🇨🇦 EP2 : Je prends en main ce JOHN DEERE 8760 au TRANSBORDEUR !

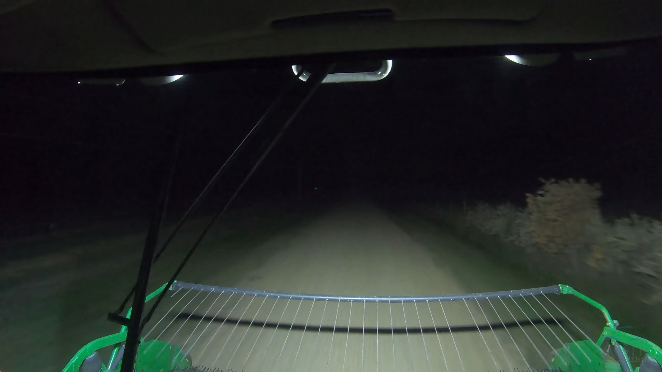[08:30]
Mais c'est vrai qu'ici, les routes, à cette heure-ci, même la journée, c'est assez calme, on va dire. Même quand on a les drapeurs 11 mètres, là, on peut rouler tranquillement. On ne croise pas souvent, pas souvent de voitures.